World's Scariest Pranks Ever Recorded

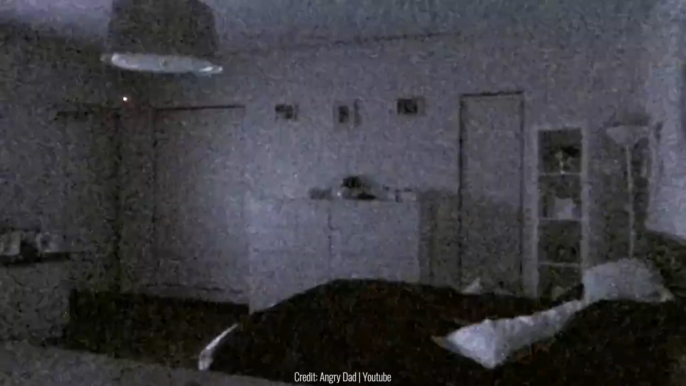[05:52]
In the end, one of the guys scares his dad while he is looking for the sounds.